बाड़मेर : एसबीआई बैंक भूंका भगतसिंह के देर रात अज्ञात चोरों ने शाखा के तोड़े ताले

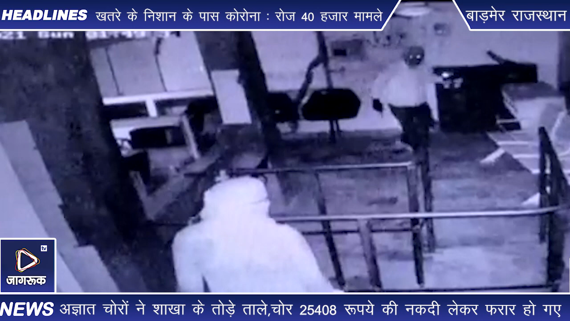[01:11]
वस साइट में रखे बक्से में से 10 रुपे के 2364 सिक्के, 5 रुपे के 296 सिक्के,